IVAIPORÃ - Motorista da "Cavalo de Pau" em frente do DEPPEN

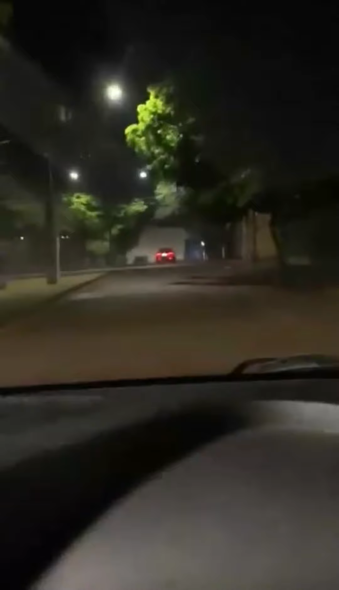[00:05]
Olha lá. Na frente da cadeia. O bicho é cuera, cara.